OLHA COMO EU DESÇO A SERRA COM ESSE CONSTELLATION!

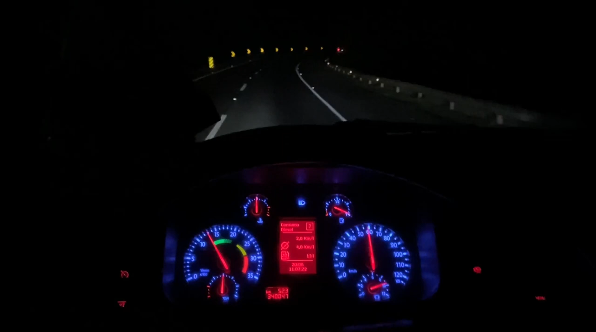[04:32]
Rápido entregaiado, tô só subindo com entrega, meu Deus do céu.
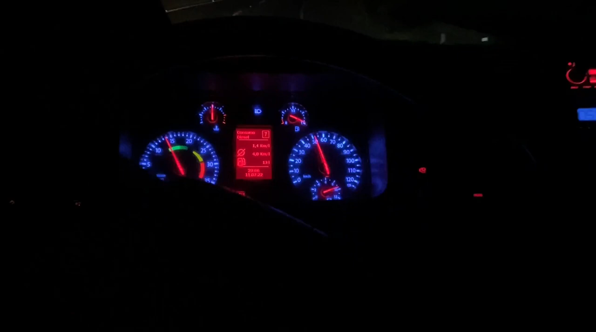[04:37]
E hoje, além de tá subindo com entrega, tô pesado. Ó, pesando. Peso.
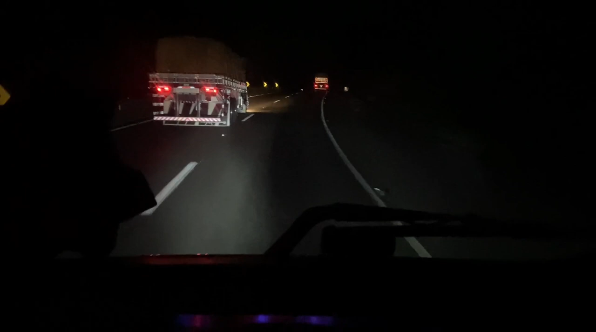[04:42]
Deixou parado na subidinha. Você tá doida. Tá, meus amigos, tô indo com. Acho que eu já falei as entregas, né? Ou não, nem sei. Fazendo meu em Osasco, mano, na Vila Maria. programa lá na Taubaté de novo. Meu Deus! Naquela lonjura toda. Você tá doido.
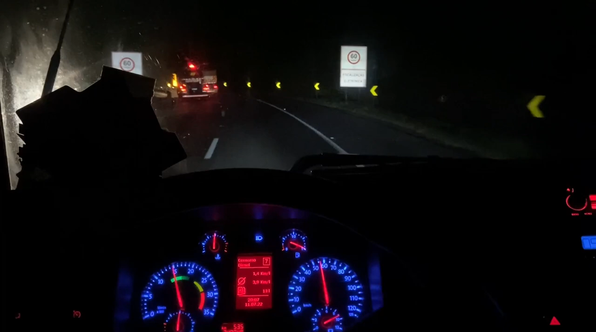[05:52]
Semana vai dar de fazer só 2 viagens. Segunda-feira hoje. Não sei se eu consigo fazer as entregas e carregar amanhã, mas essa. Vamos ver o que vai dar. Aí ó, meus amigos, estamos descendo a serra aqui do azeite, bem de boinha.
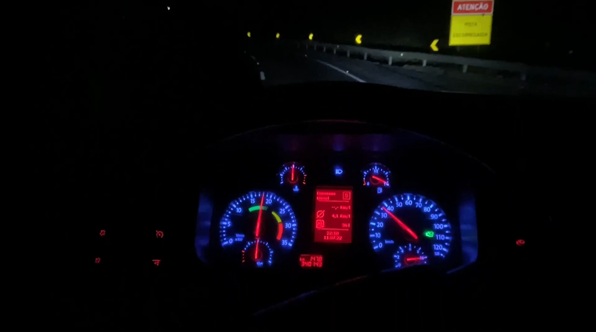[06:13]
Estamos descendo.
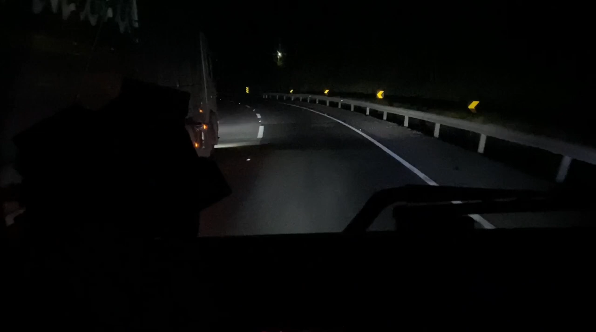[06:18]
Estamos meio pesadinho, 17 mil quilos. Daí, como esse caminhão ele, quer ver, ó.
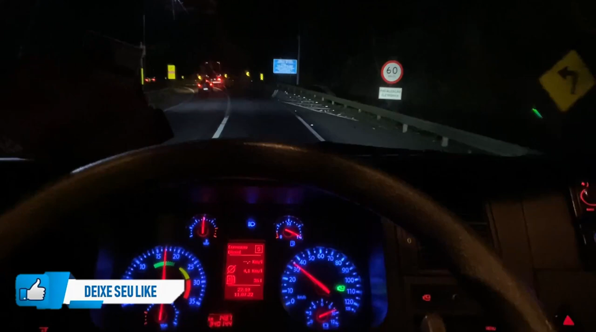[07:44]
Aí vamos descer de boinha, né, pá? Ele tá fadiga de dar freada brusca e correr a carga e coisa arada. Aí vamos bem de boa. Que dá tudo certo, no final dá tudo certo.